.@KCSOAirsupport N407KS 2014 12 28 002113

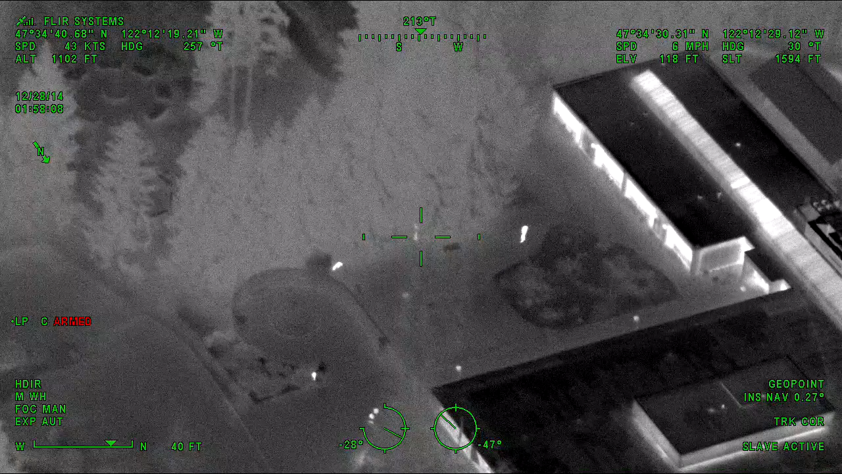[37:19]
Yeah, Guardian 1, the officer closest to the dog, if he looks just into the tree line there,
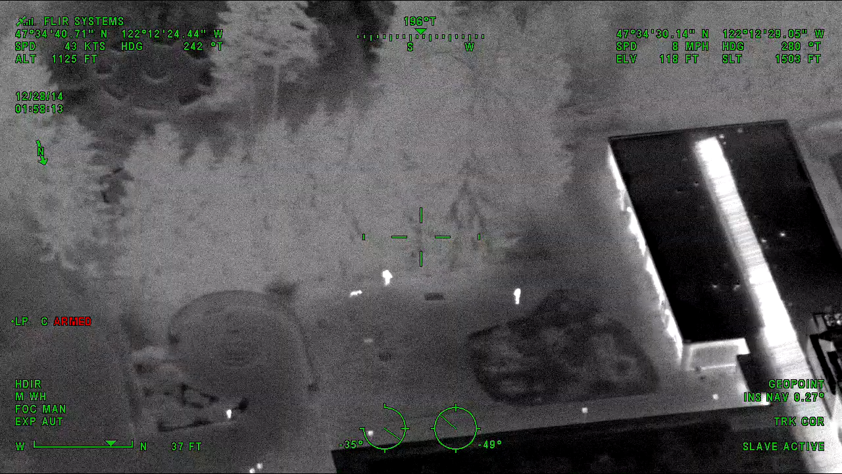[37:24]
about 20 feet into the tree line, there's a box or small structure of some sort.
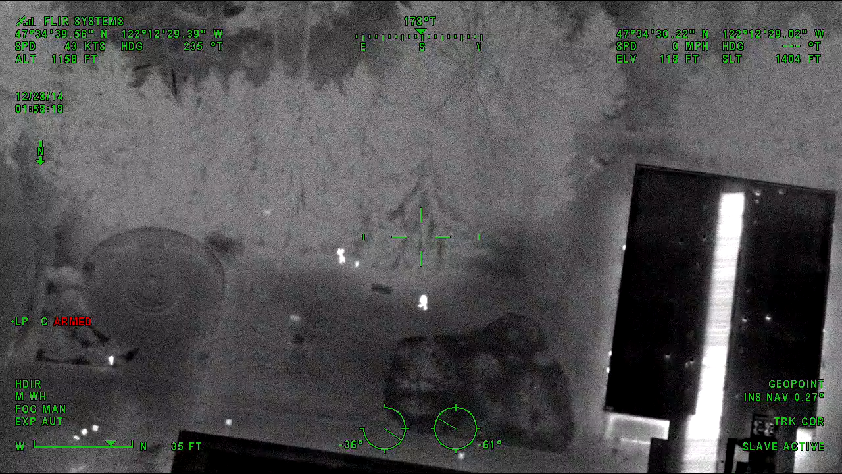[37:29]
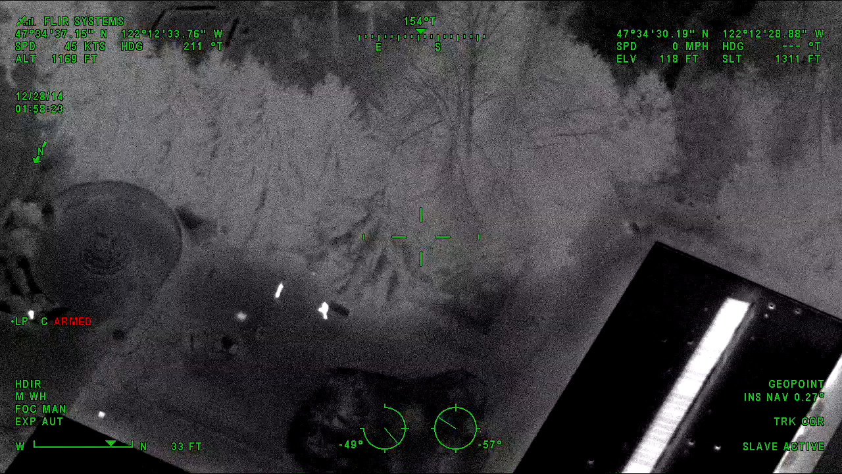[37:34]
Scott, it's on the other side of the fence from where they're at.
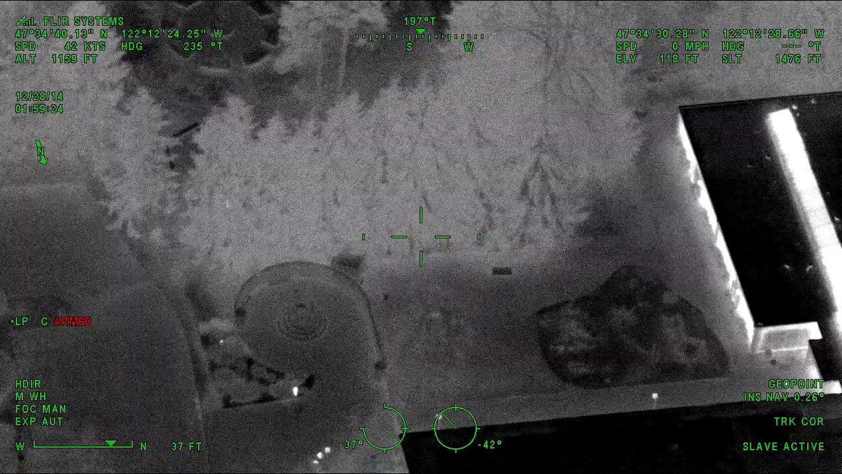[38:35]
Yeah, so Guardian 1, if you guys can keep that tree line close to your right side and walk back towards the school, that'd be great.
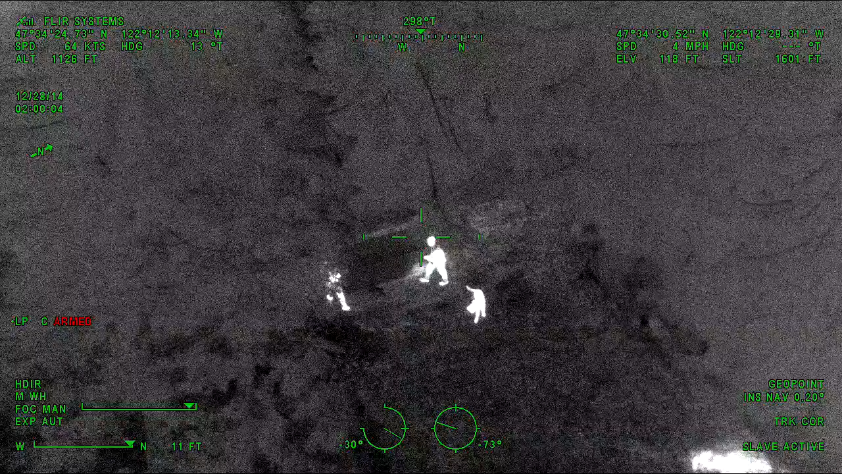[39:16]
Yeah, Guardian 1, that's what you're talking about, that corner there back off. I don't know what that is.
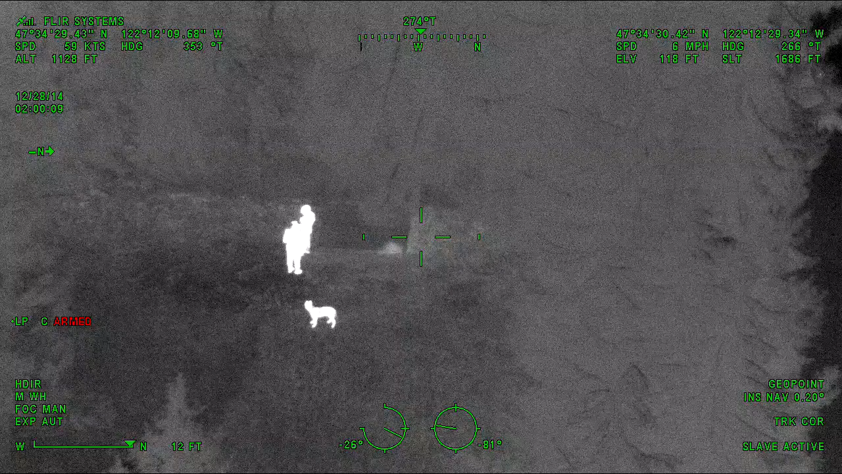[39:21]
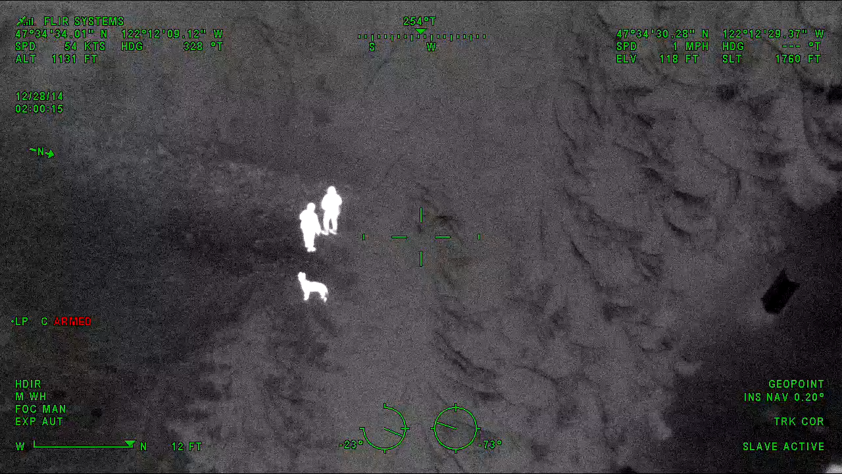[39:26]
There's a composting bin, could that be...
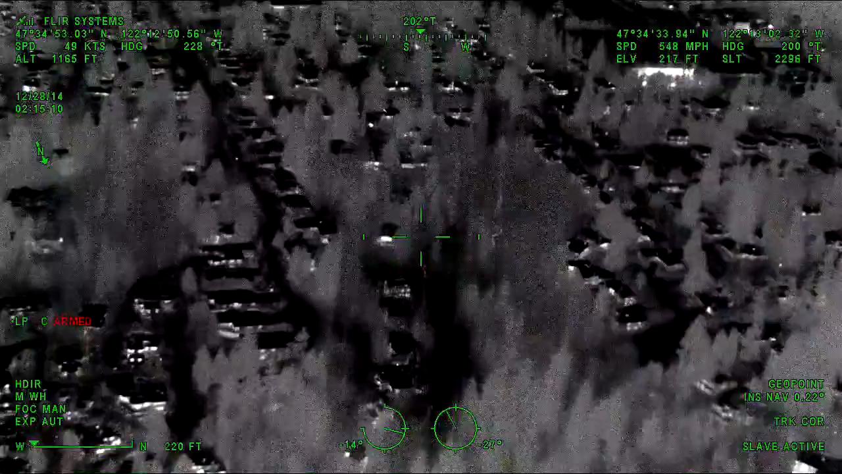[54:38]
We're on the west side of the school now.
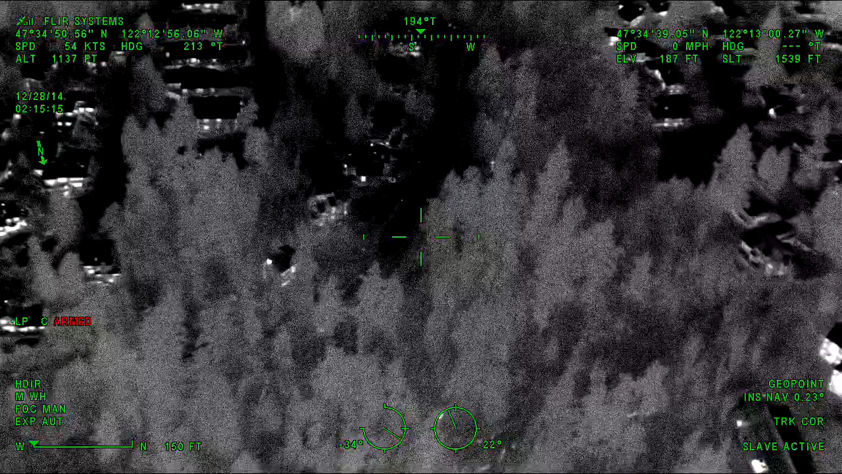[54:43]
Copy, west side of the school.